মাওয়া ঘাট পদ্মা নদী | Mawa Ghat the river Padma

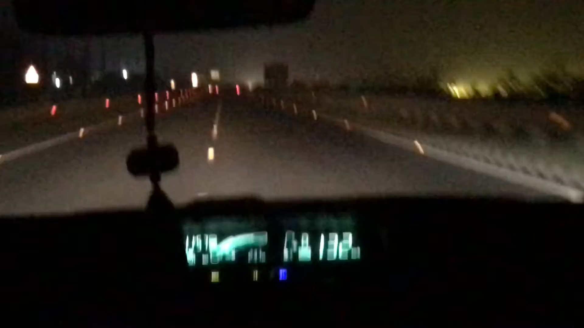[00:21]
এখানে আমাদের গাড়ি অনেক স্পিড ছিল,
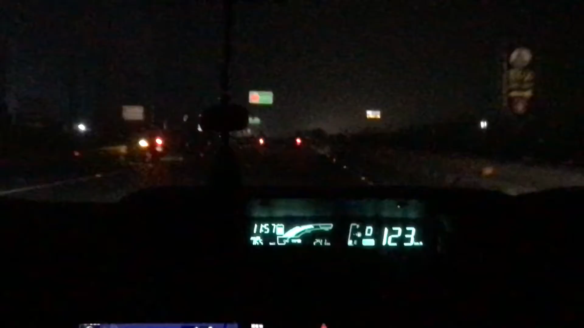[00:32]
মাওয়ার রোড তো আসলে অনেক ফাঁকা থাকে আর রাত্রের বেলা বেশি ফাঁকা থাকে। তো আমরা অনেক গতিতে চালাইছি গাড়ি,
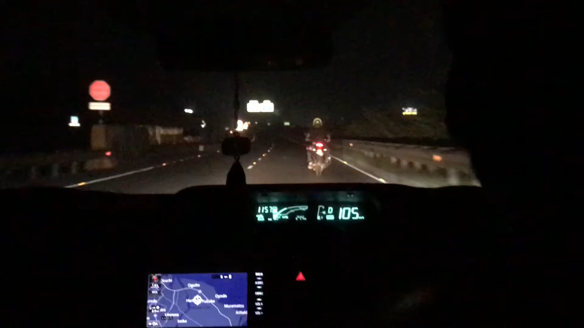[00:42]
130-135-130 এরকম চালাইছি। যদিটা ঠিক হয়নি আপনারা কখনো এটা করবেন না, আমিও নেক্সট টাইম করবো না। তো মাঝে মাঝে রাস্তাতে কুকুর, শিয়াল এই টাইপের অনেক কিছু রাস্তা ক্রস করে, সাবধানে গাড়ি চলতে সাবধানতা অবলম্বন।